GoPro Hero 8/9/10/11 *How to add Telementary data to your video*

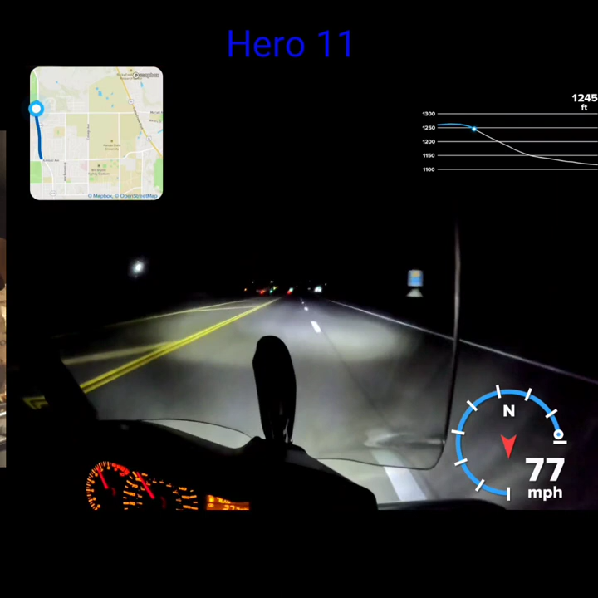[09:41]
telemetry data test between all three types of cameras using their remotes the gopro has a gps module built in so
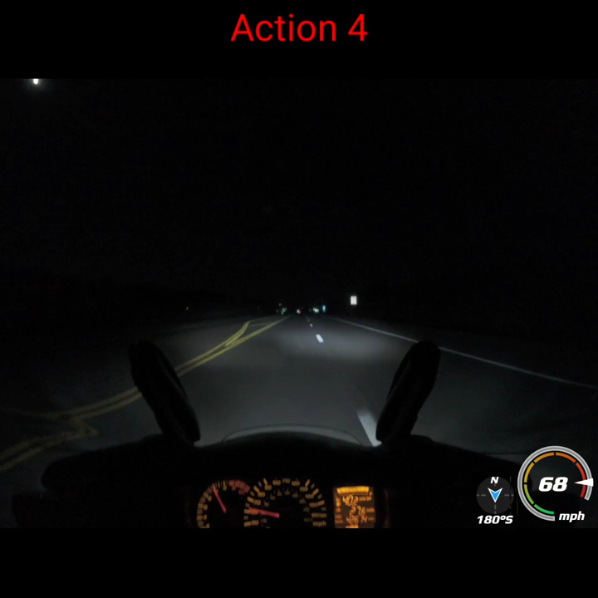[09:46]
you do not need to do that with the gopro but if you want to see the settings on how to get the gps you're gonna i'm gonna just turn the gopro on with the remote
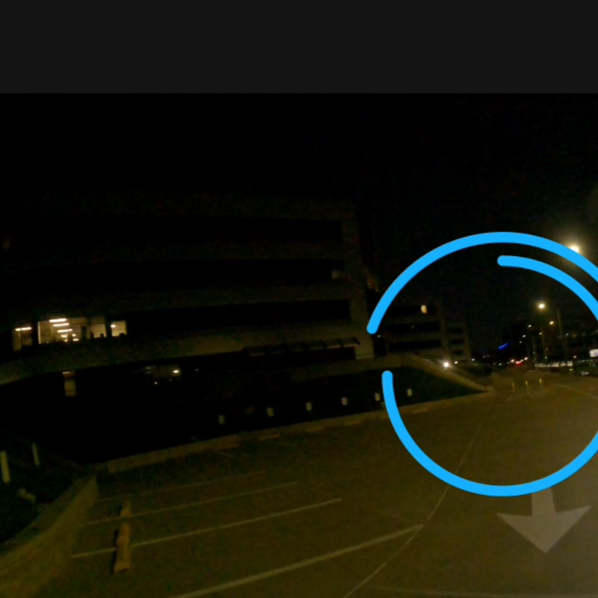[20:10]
click on path and see it shows you the outline i'm gonna get path on out of here i just wanted you guys to see what it looked like